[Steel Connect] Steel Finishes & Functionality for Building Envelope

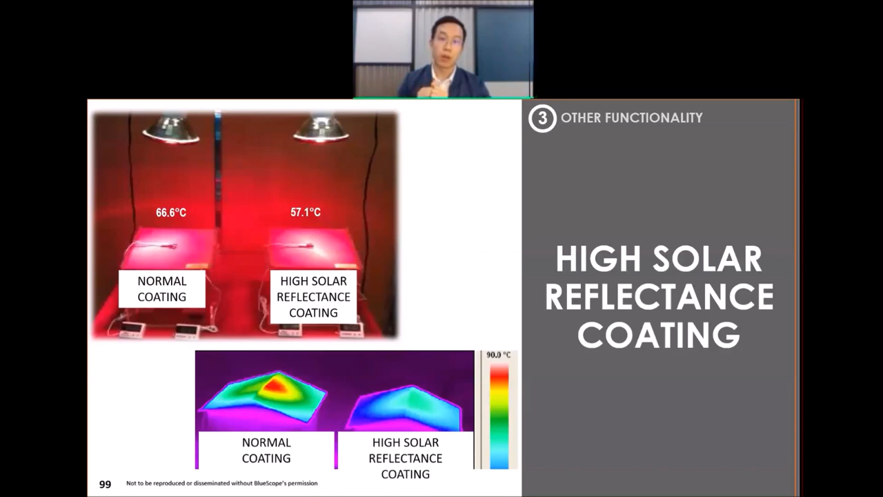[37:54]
On screen: scale top 90.0°C
so a normal coating itself will absorb more infrared light right as opposed to a higher solar reflectance coating which will not absorb so much of this infrared light so that is the one of the a function of so different types of steel finishes of course the second finish uh second type of